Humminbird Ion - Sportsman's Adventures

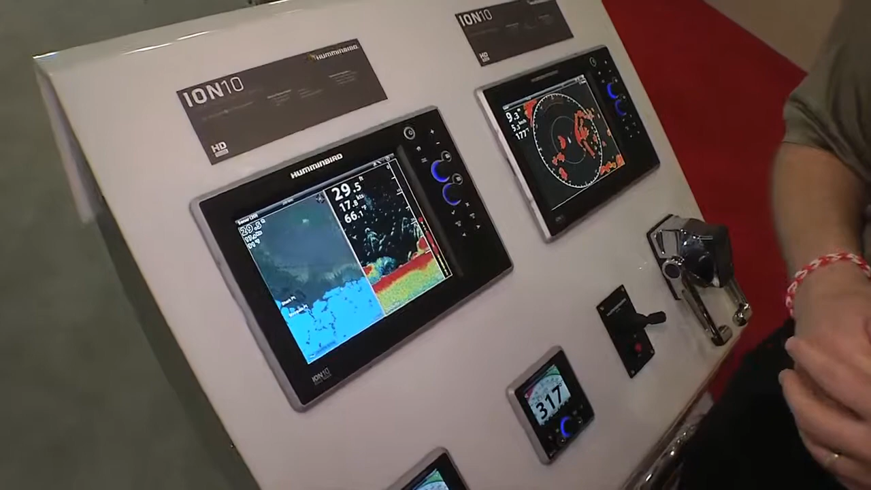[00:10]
It's our ION series. It is a cross-touch interface and what that is,
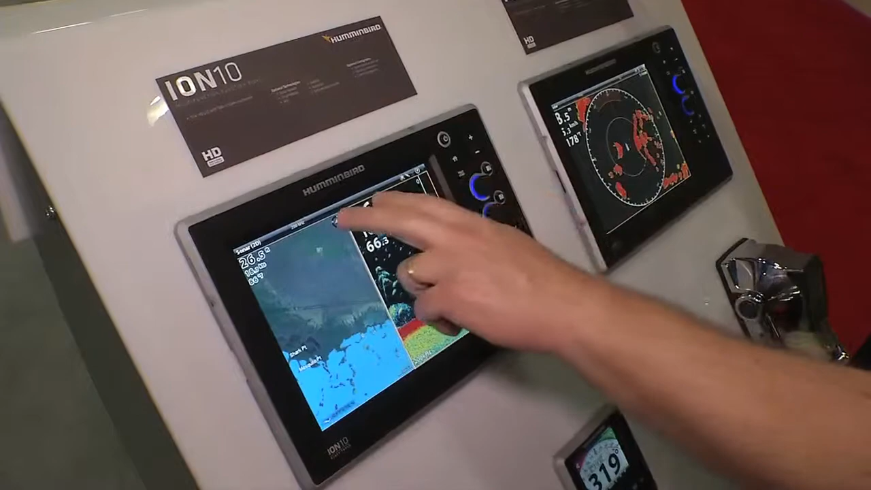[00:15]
it's a fully multi-touch system that allows you to navigate menus quickly,
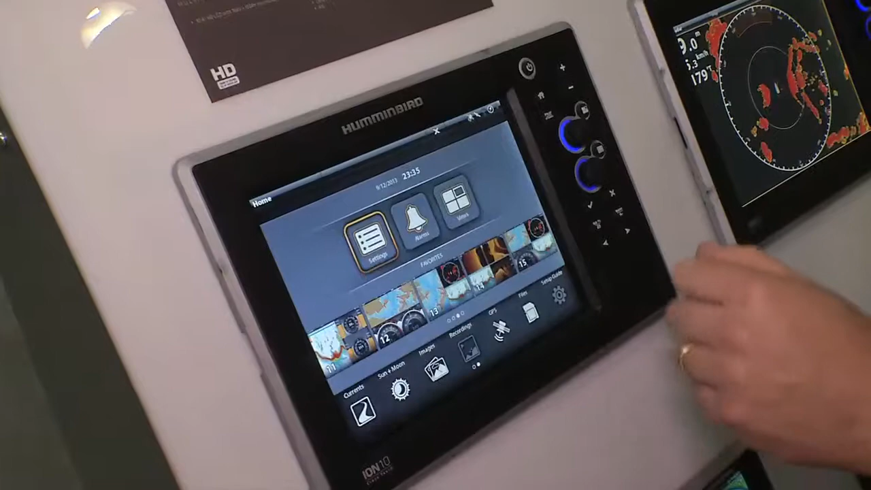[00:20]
get at things that you need to get at, but when you're out on the water and the waves are rough and things are rocking,
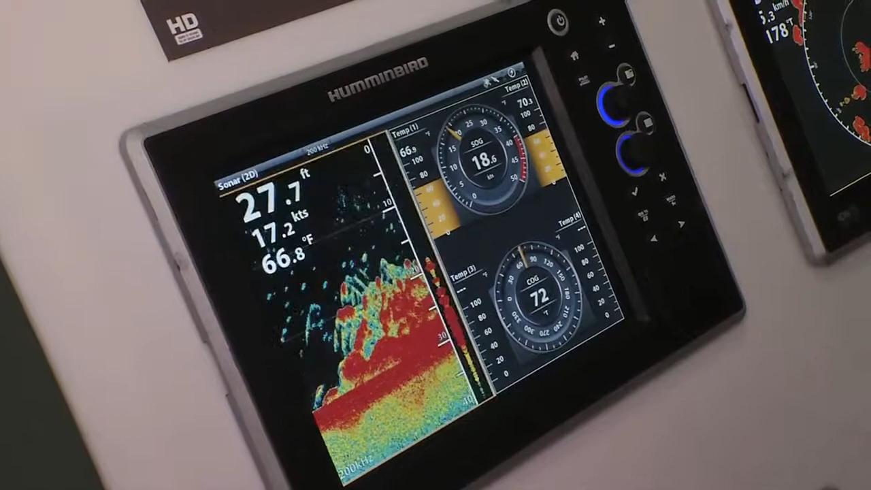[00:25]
On screen: depth 27.7 ft, water 66.8°F, speed 17.2 kn
sometimes it's not as easy as we'd like to do touch screen,
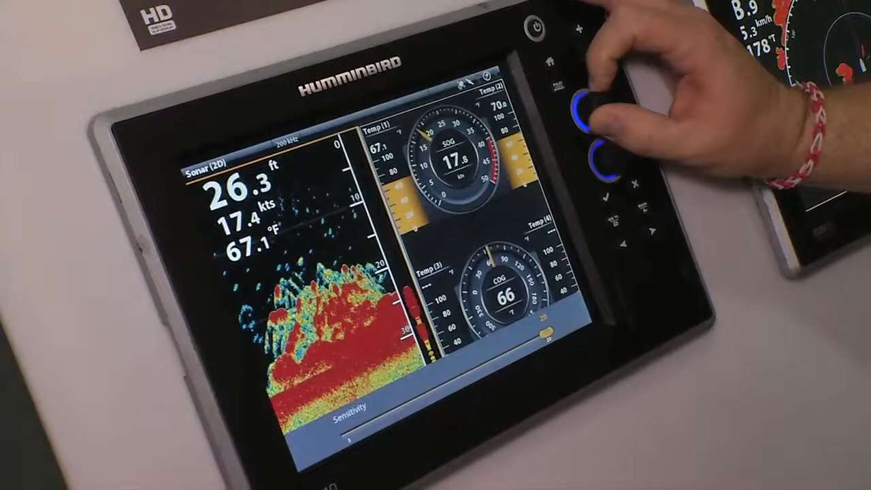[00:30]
On screen: depth 26.3 ft, water 67.1°F
so we have a cross-touch interface where we can come over and select all of the things that we need to do through a keypad in the same way we can through the touch screen.
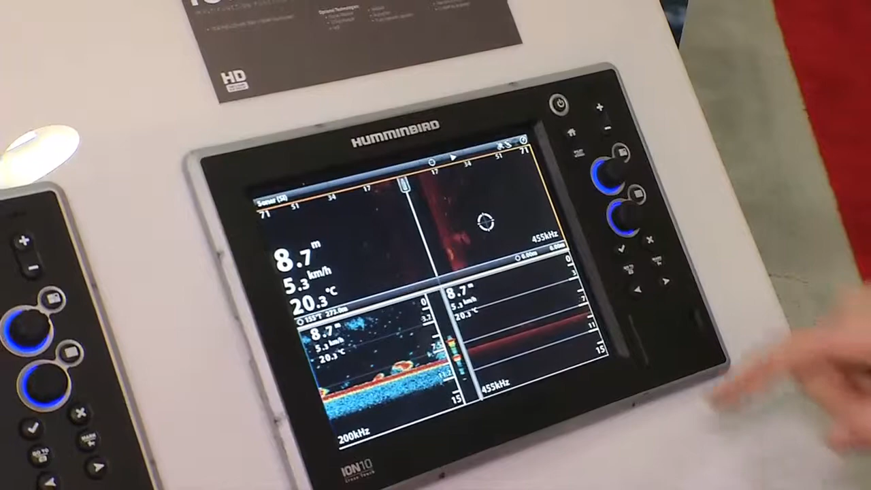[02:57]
On screen: depth 8.7 m, water 20.3°C, speed 5.3 km/h
Now, that bait ball, I know because I'm using Humminbird side imaging, is off to the right-hand side.
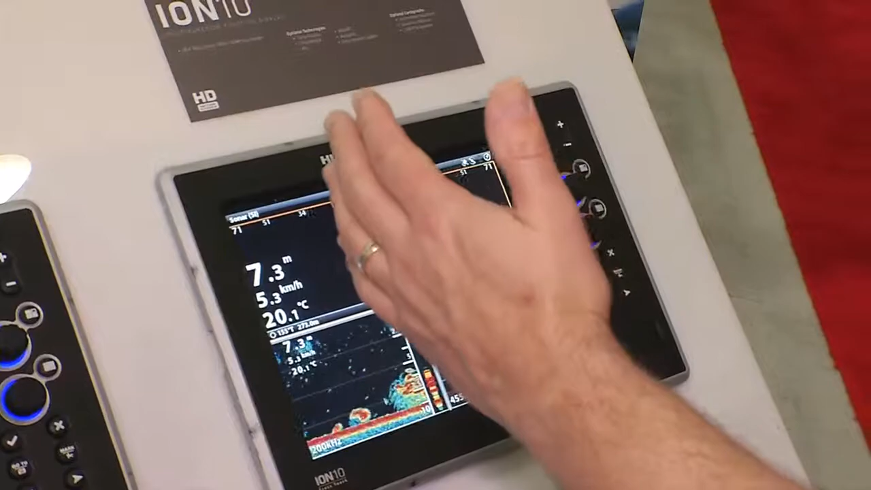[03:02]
On screen: depth 7.3 m, water 20.1°C, speed 5.3 km/h
Probably about 25 feet.
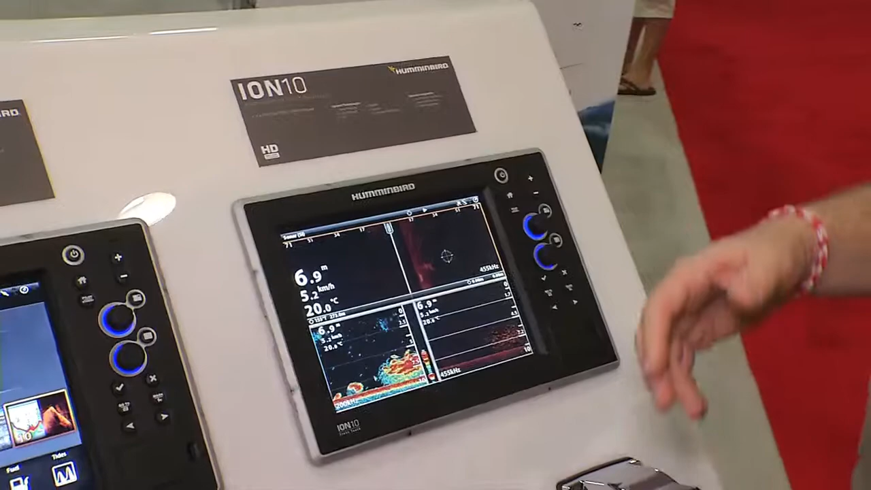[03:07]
On screen: depth 6.9 m
So I know that's where I'm going to need to throw the net. If there's something down there, and look, there's just a ton of bait here.
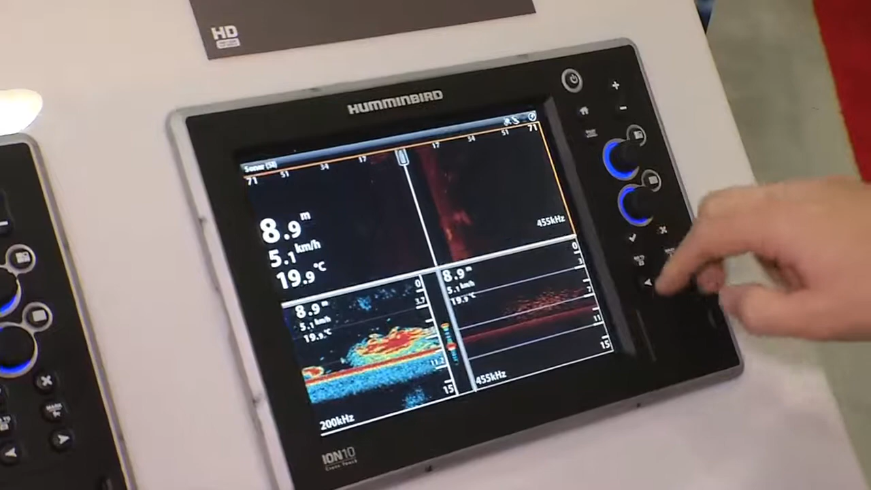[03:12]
On screen: depth 8.9 m, water 19.9°C, speed 5.1 km/h
And then there's some actual fish on them. I can come here.
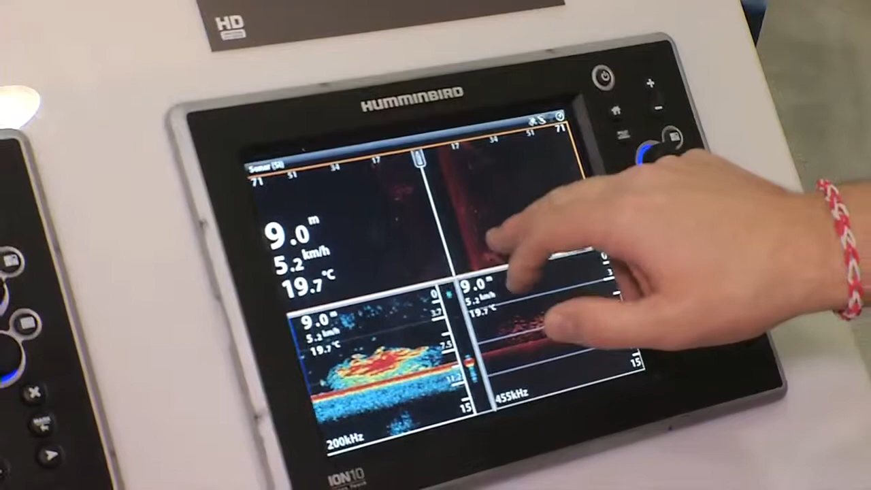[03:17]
On screen: depth 9.0 m, water 19.7°C, speed 5.2 km/h
If there's a rec that I'm on, I can mark a way point right there on the screen.
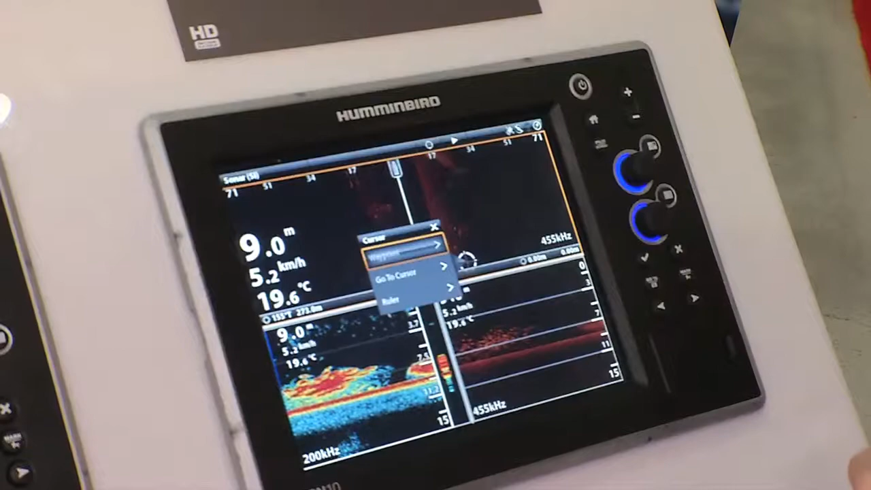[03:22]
On screen: depth 9.0 m, water 19.6°C, speed 5.2 km/h
It is just that easy. Now, if I found a little rec or some kind of live bottom or something that's holding bait,
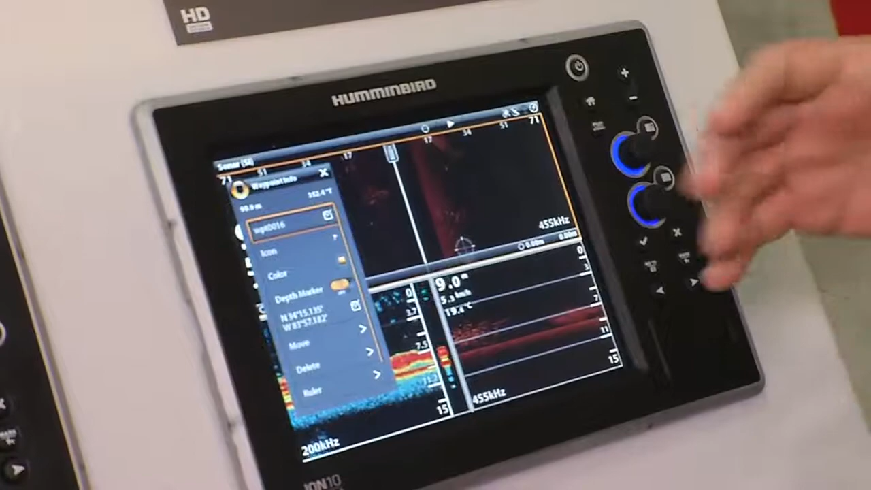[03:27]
I know exactly where it is and I can come back to that every time.